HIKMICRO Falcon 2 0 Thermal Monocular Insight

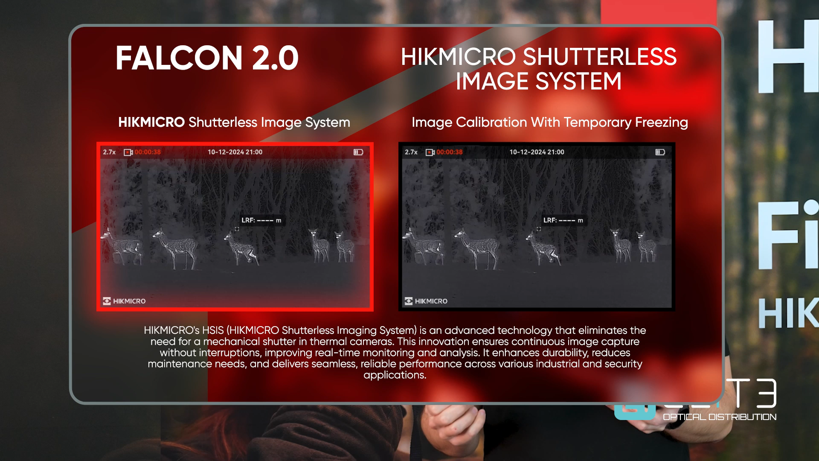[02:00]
It activates once on startup and then the software that's built in is able to control the noise and prevent that from interrupting your viewing experience.
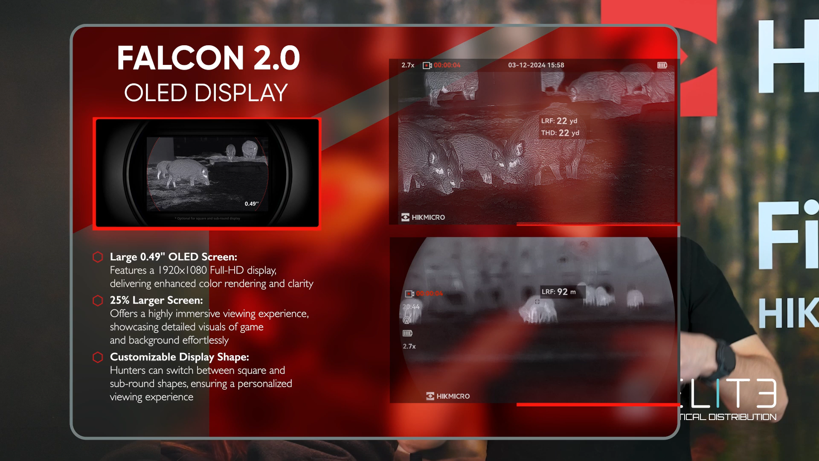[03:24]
And you've also got the option to add a curved screen if you want, or you can stick with the traditional square-edged widescreen.
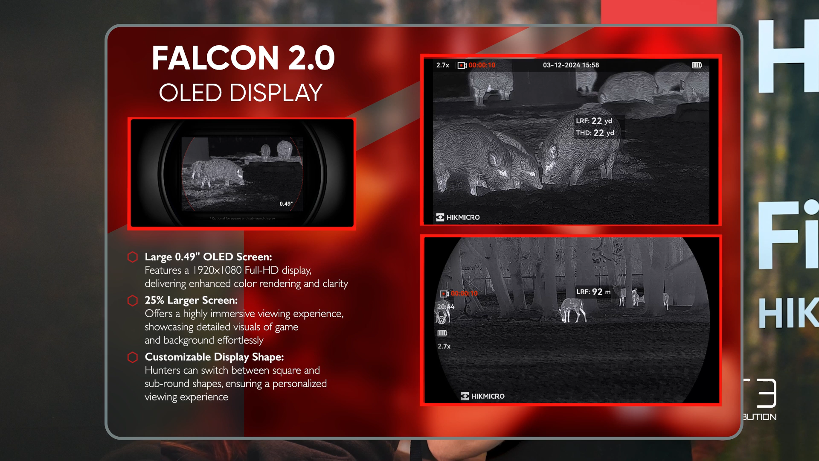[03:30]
It's a big step forward. It's really bringing that quality that the sensor is detecting right back to your eye, giving you a great image. It's really easy to use and it's kind to your eye so you're not getting eye strain, especially when you're using it in the dark.
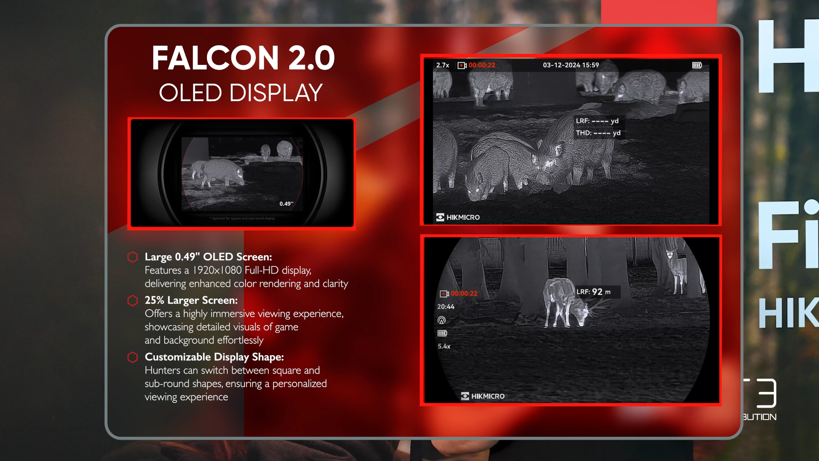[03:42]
In addition to that improved and really immersive screen, Hike Micro have also included Image Pro 2, which is processing that image and adding as much detail in the algorithm as we possibly can. And we've also now got two new colour palettes. I was away in Scotland last week and I used the red monochrome. I found it to be really effective in pulling out the heat sources. And also, when you're using it in the dark,
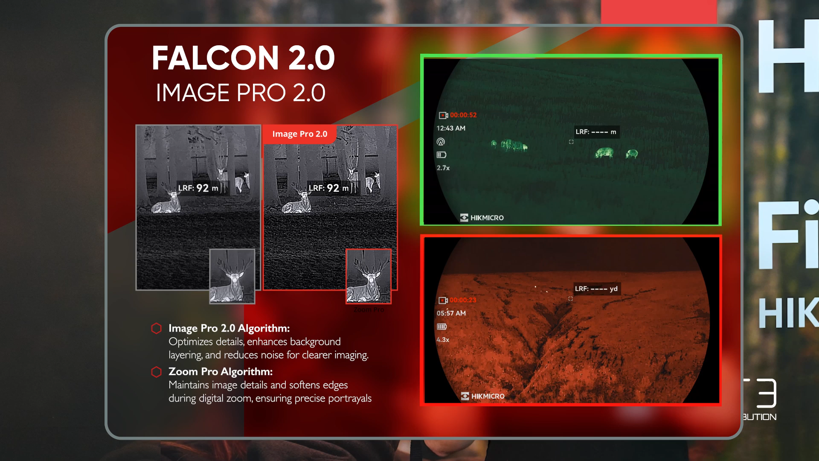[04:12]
it's really kind to your eye and cuts down the eye strain that you normally associate with looking into a screen in total darkness.